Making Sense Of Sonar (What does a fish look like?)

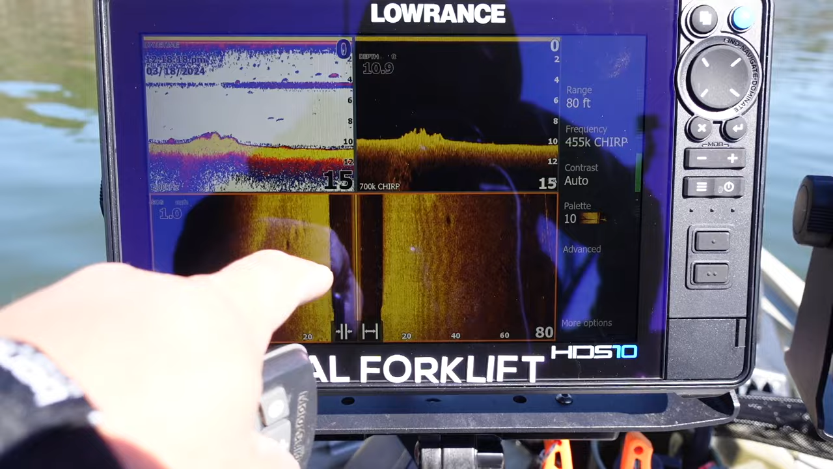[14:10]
And, but that's the kind of places that they'll stop and hang out until the weather gets good. A little something. Now we're coming up, actually, we're coming up a known road bed, got a bunch of stuff on it,
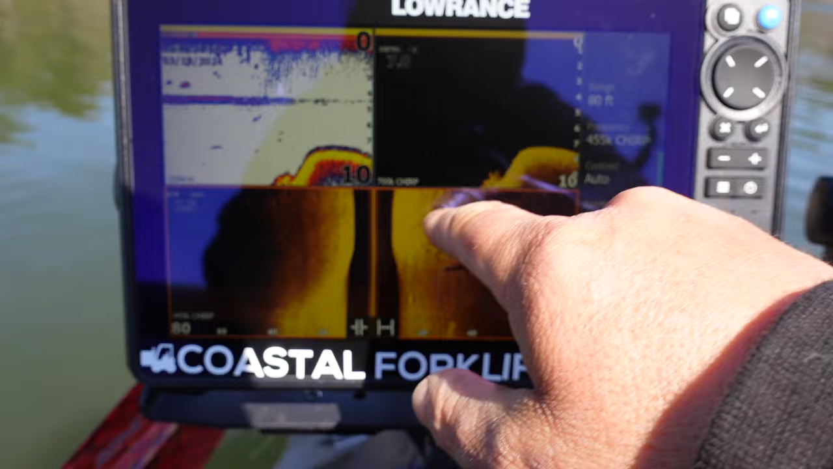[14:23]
a bunch of fish attractors and the old gravel from the road bed, that kind of stuff. It's actually a asphalt road bed. But, and then it goes back down and you see where the silt has settled down here in the bottom.
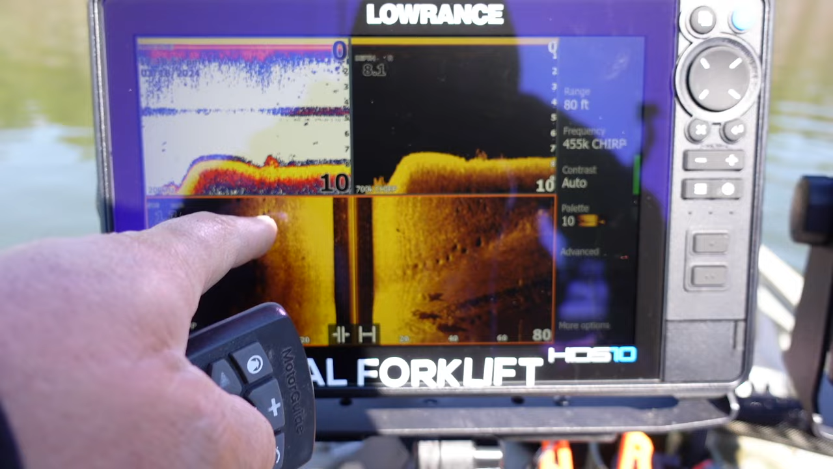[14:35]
There's an old bluegill or shellcracker bed and there's fish in those, those beds. I may, let me mark that.
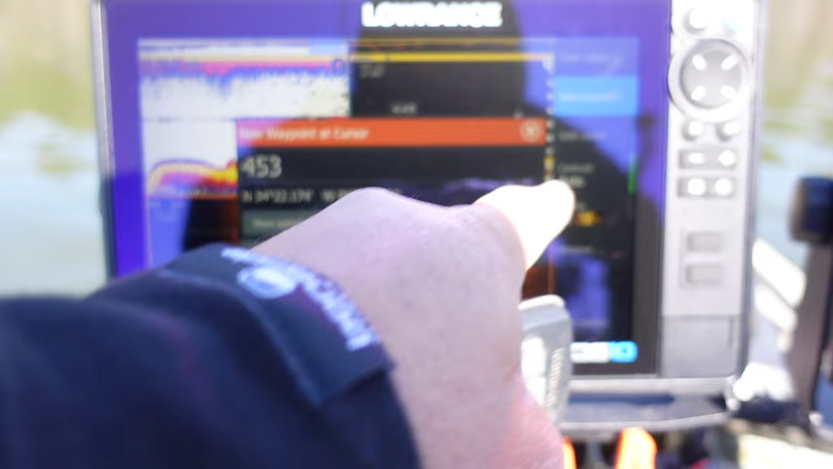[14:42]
And I mark this kind of stuff with a fish symbol because I'll go back later.
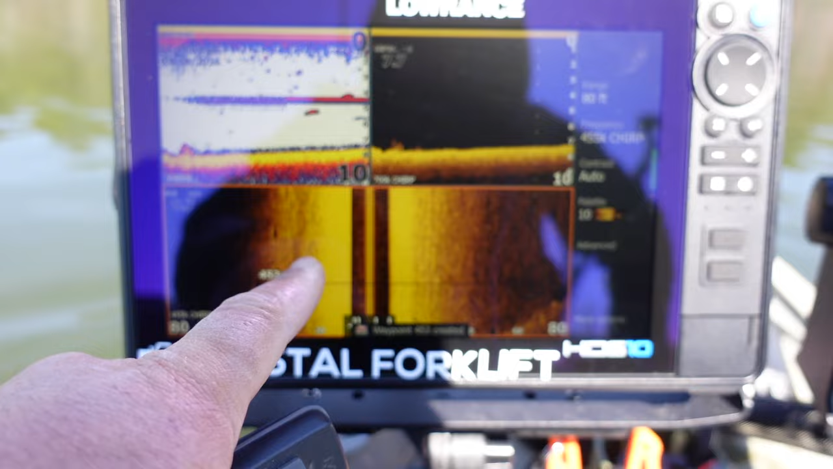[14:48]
And what I love about Laurence's is I can go back in later and pick which fish symbol I want to delete everything on the, on the, on the GPS or on the map on. And so, cause those fish aren't going to be there forever. So when I'm marking fish, I use the fish symbols and a Laurence is one of the few,
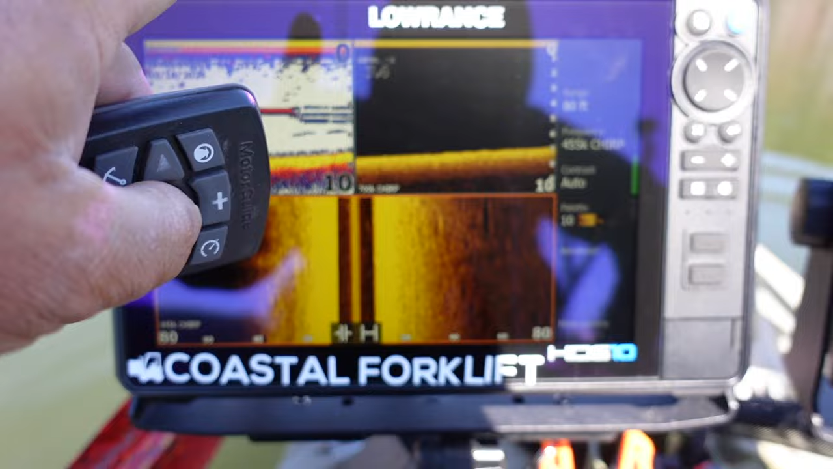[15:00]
is one of the few systems where you can go in and say, okay, I want to delete everything that is this symbol right here.
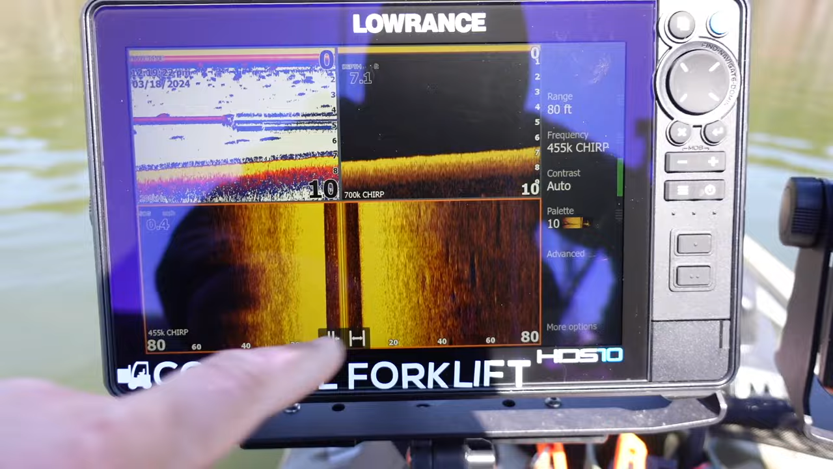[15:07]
It makes my life a whole lot easier. All right. So we're not moving right now. I didn't want to run into anything. I know we're about to get really shallow. So I'm going to zip back around.
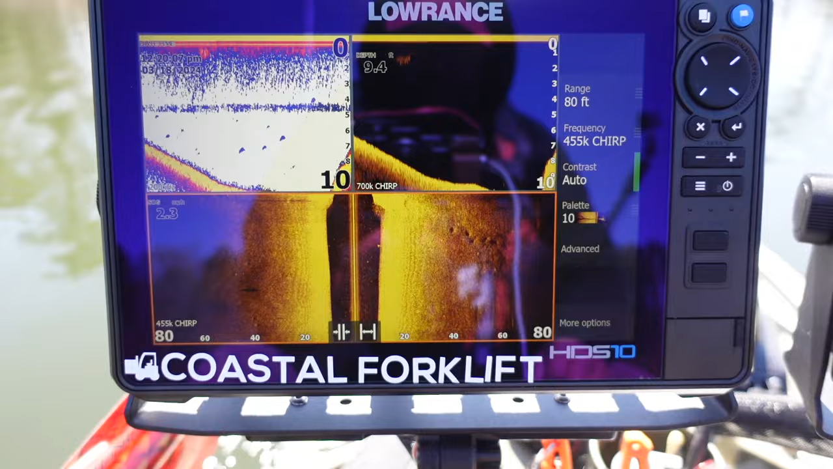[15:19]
All right. So what I want to do here is I want to show you guys some submerged timber. It's mainly just trunks of trees and you guys that know this lake I'm on will know where I'm at. So there's a couple we just barely missed and we might bump into a few. I almost did just, just now. So we're going right through some submerged timber. And, uh, typically I'm looking for bait fish that are suspended. Sorry. Camera won't hold still when I'm moving around.
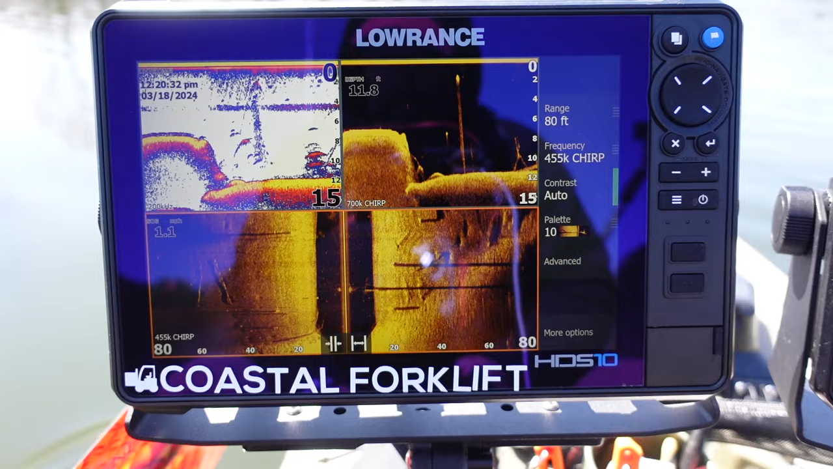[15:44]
On screen: depth 11.8 ft
I'm looking for bait fish that are suspended. Um, but I'm also looking at,
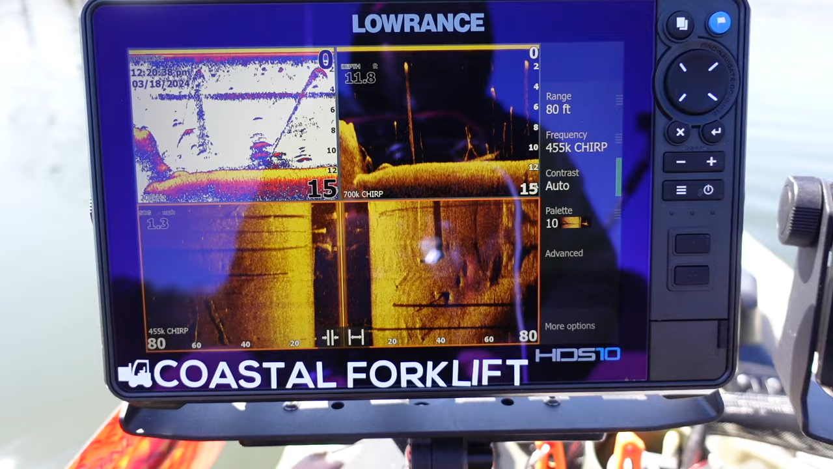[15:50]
I'm trying not to run into anything at the same time, but I'm going super slow.
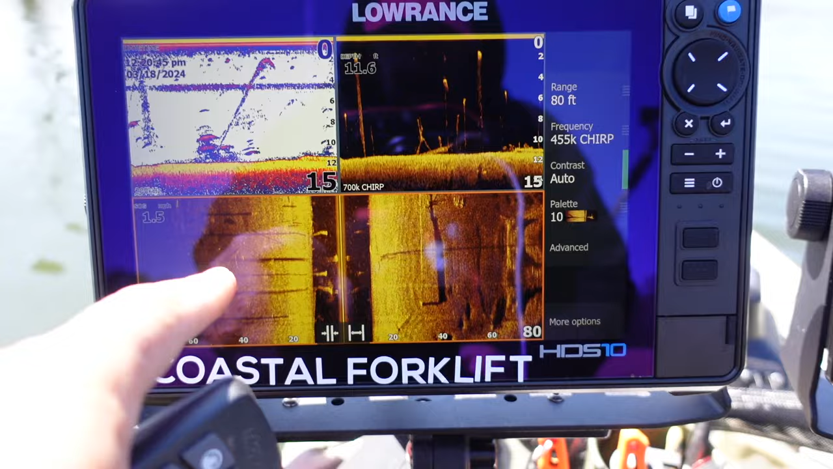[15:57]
You know, I'm looking for things like this, see that white dot. That'd be a fish that's suspended off of one of those trees.
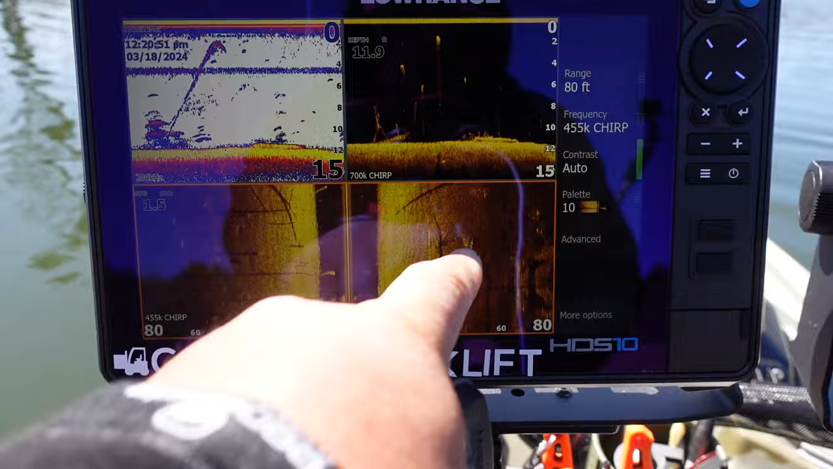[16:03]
You know, that's rock on the bottom or hard spot on the bottom. There's a tree laying down.
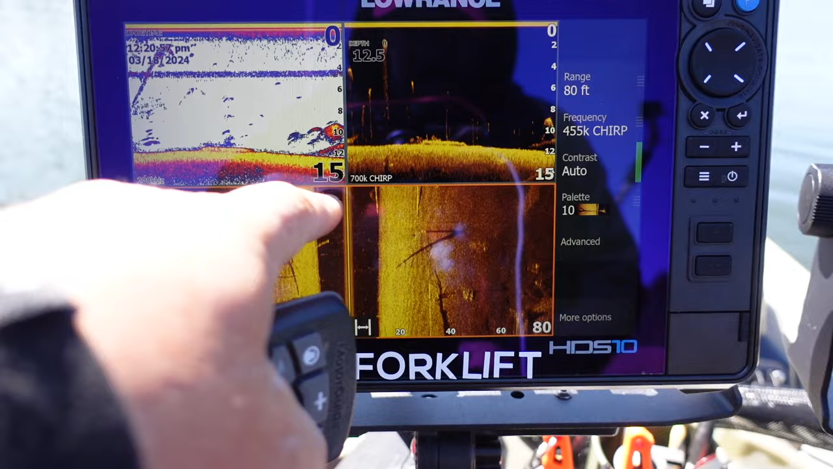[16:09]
Here's another tree that's laying down. We just went over or we're going over. There's two trees, one going this way, one going this way directly into the boat.
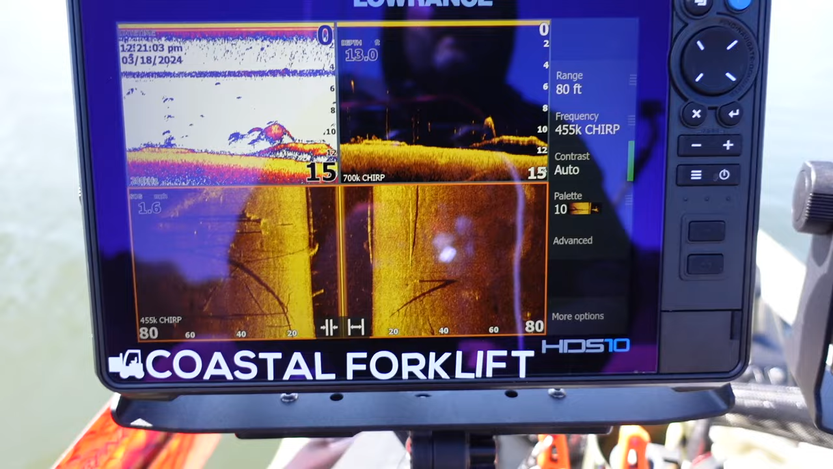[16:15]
You know, and you see this right here, this is a fish that's somewhere over here.
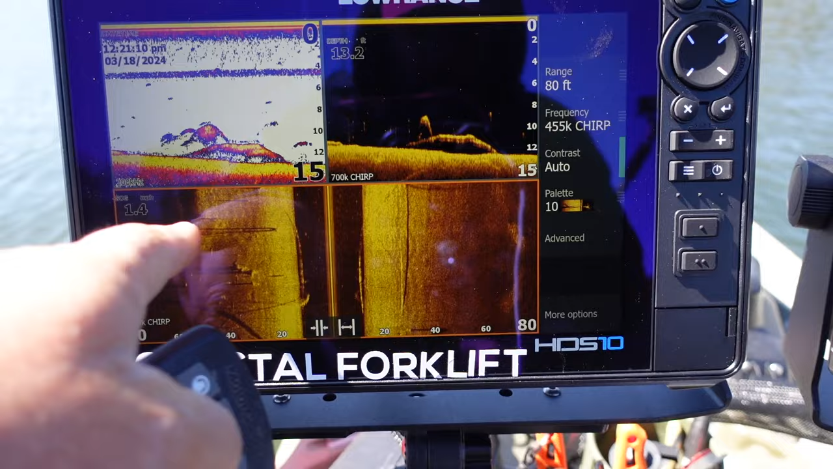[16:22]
Because I don't see it on the right.
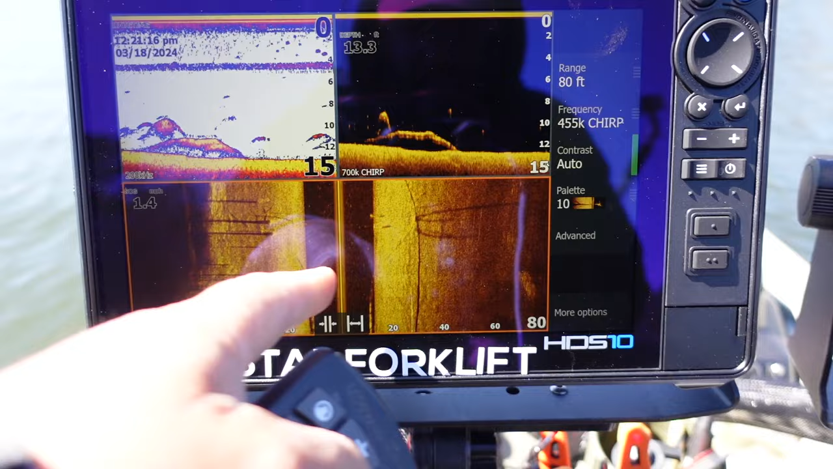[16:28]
I only see it on the left.
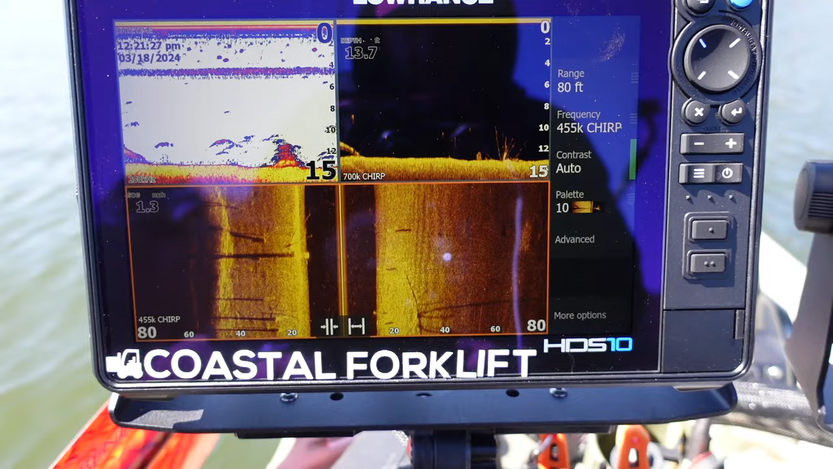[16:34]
Really not a lot going on where we got a massive cold front that just moved in and these fish are in a funk. So here's another fish that's suspended probably over top of that, whatever that is right there.
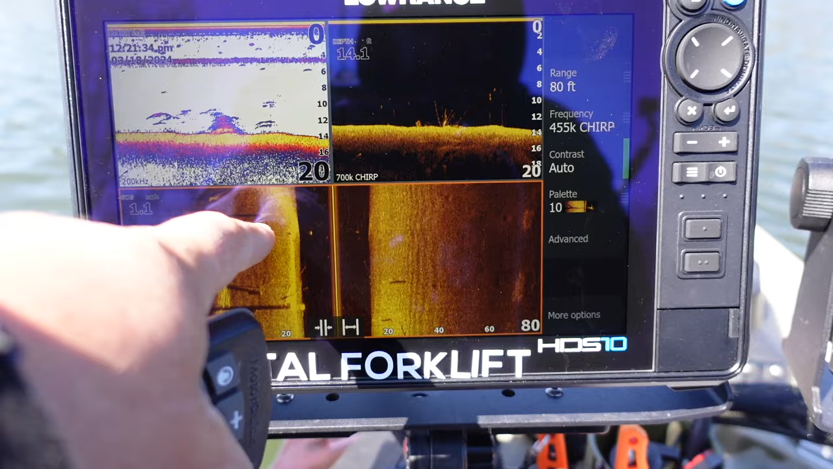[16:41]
It looks like a trunk of a tree. So there's another fish right there.